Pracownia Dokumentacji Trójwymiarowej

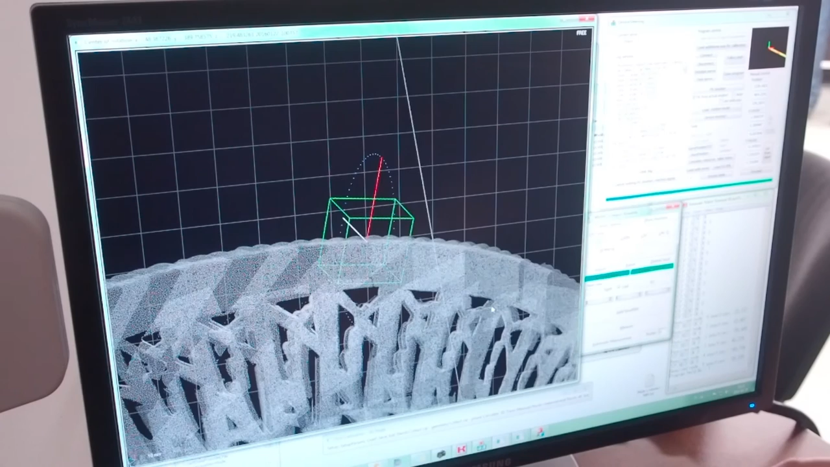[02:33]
Taki układ pozwala na dotarcie systemu pomiarowego z dowolnego kierunku do powierzchni obiektu, przez co pomiar może być w znacznej mierze zautomatyzowany.